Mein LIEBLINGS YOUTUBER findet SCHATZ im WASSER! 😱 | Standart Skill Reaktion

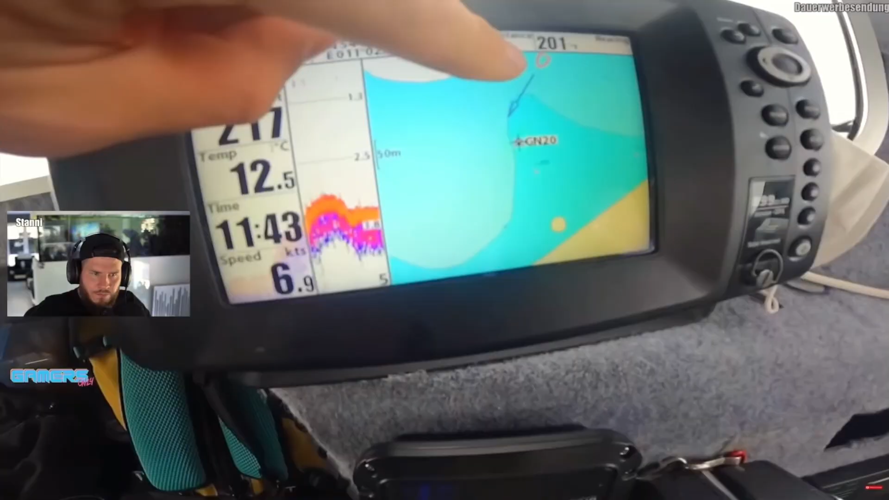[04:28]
On screen: water 12.5°C, speed 6.9 kn
Hier sind der rote Punkt. Hier ist die Markierung.
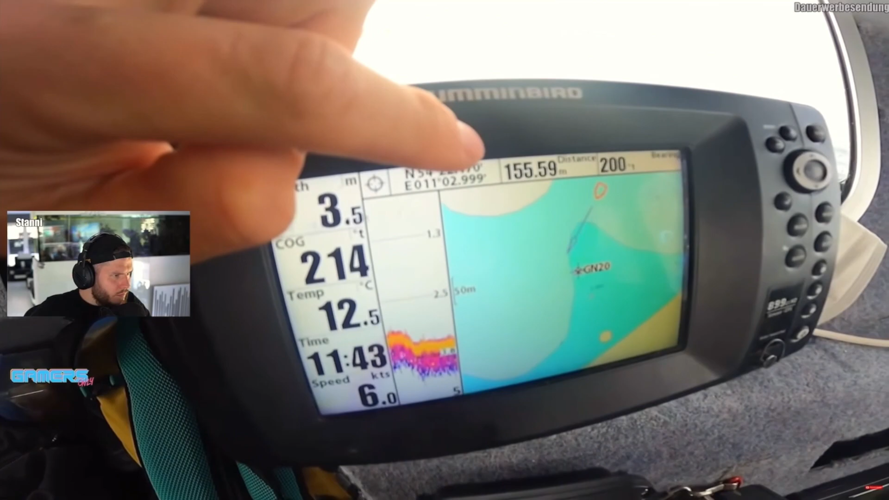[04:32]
On screen: speed 6.0 kn
Distanz von 155 Metern. Und da wird jetzt draußen ein Bleigewicht mit Boje abgeworfen.
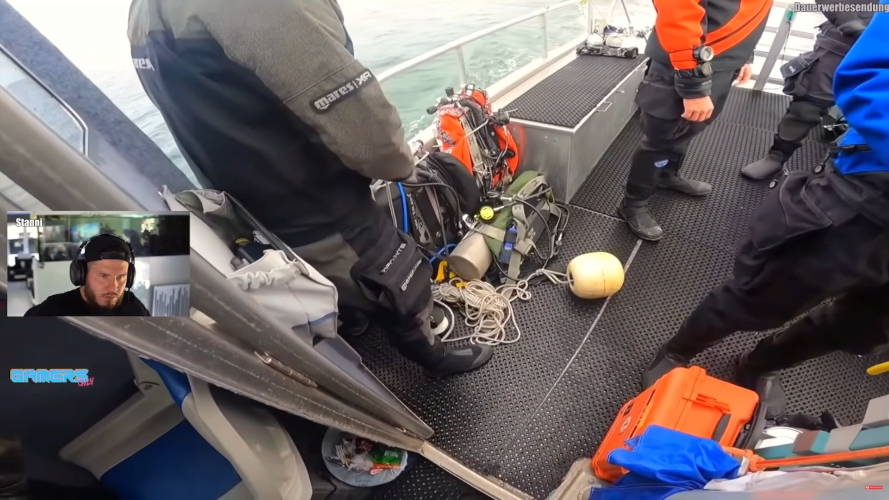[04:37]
Und da werden wir dann runtertauchen. Quasi als Orientierung.
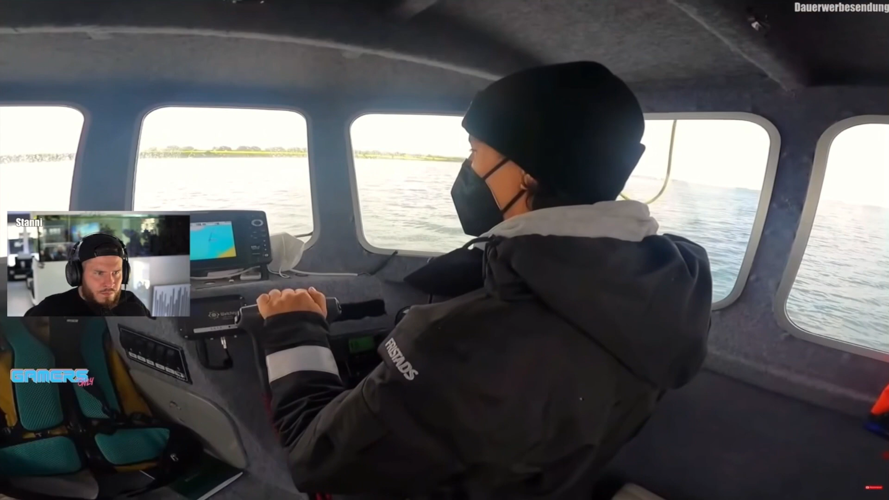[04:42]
100 Meter ab. Ah, hier sehen wir jetzt die Wassertiefe, ne? Ja, genau. Wir haben aktuell hier drei Meter nur.
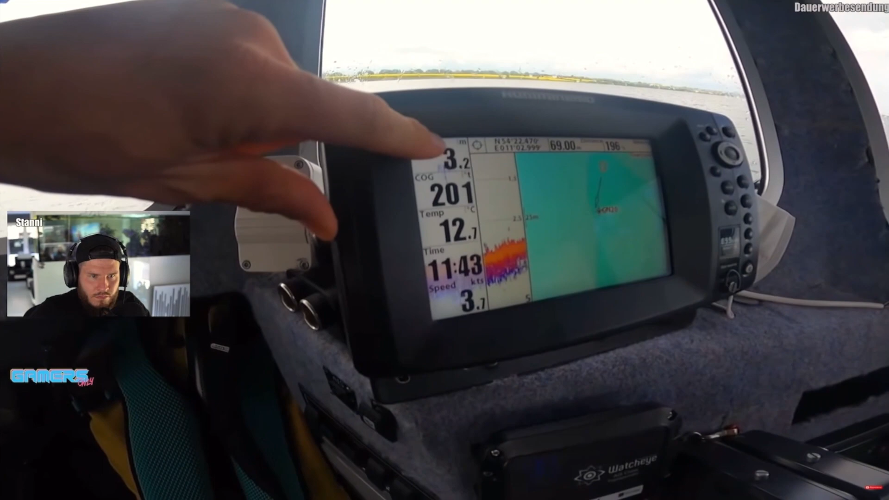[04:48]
On screen: water 12.7°C, speed 3.7 kn
50. 3, 2, und weg. Seeho.